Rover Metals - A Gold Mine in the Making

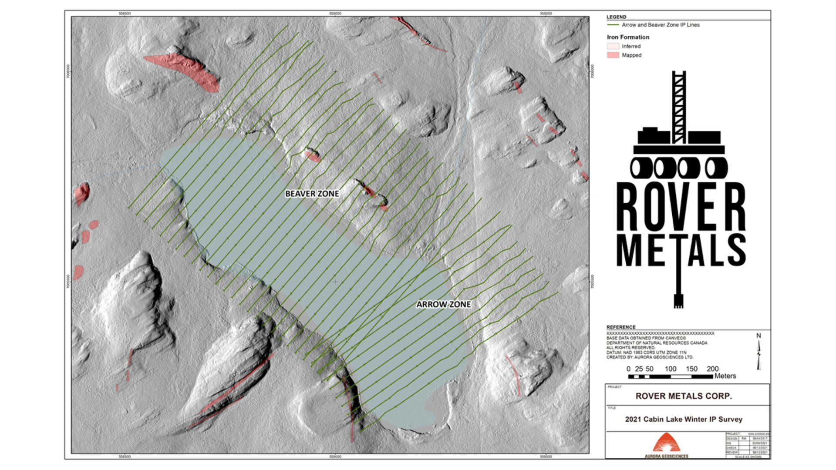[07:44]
the the next step out hole for where we know that it dips down is probably at 75 meters of true depth but as it continues to dip it and the angle it continues to dip that's what the ip does out over the lake and this is why historically it was never drilled is a you know the timing the timeliness of needing to get